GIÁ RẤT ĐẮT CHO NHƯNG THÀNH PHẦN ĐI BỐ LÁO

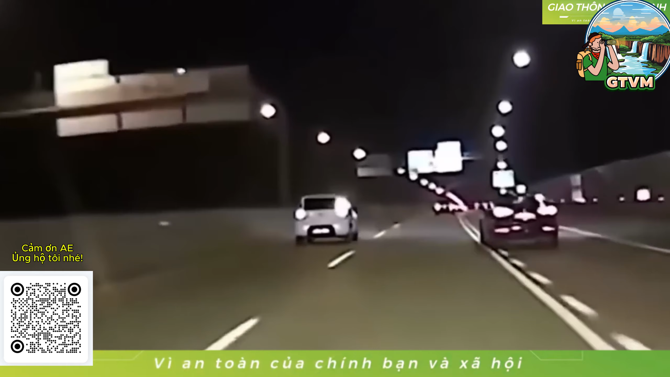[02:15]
Vâng, hai anh xi nhan. Ôi giời. Rồi. Tuyệt vời, thế là mỗi ông một ngã. Hai ông xi nhan, một ông xi nhan trái, một ông xi nhan phải, thế là hai ông gọi là xoay vòng tròn luôn. Tiếp theo sau đây.
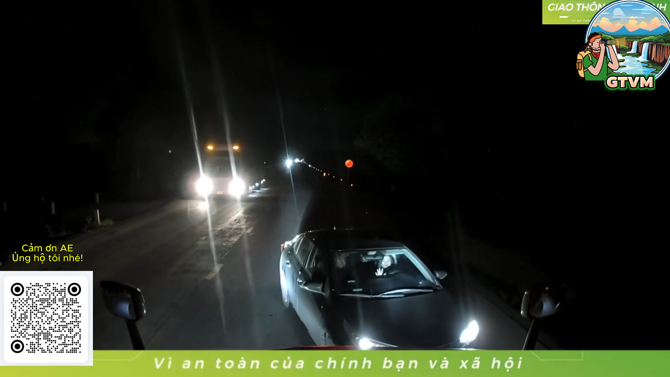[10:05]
Ôi trời, trời mẹ ơi. Một mẹ lái xe không hiểu là mẹ tại sao mẹ lại chạy sang cái phần đường ngược chiều, xong mẹ đã thấy cái xe lúc nãy nó lại còn chói mắt nữa chứ. Ôi trời ơi. Không biết là mẹ rẽ đi đường nào mà xong rồi mẹ lại dừng ở phần đường ngược chiều, xong rồi lại còn bật đèn pha lên như thế này thì không thể đỡ được anh em ạ. Tí nữa thôi là tôi toàn luôn anh em ạ. chịu thật sự luôn.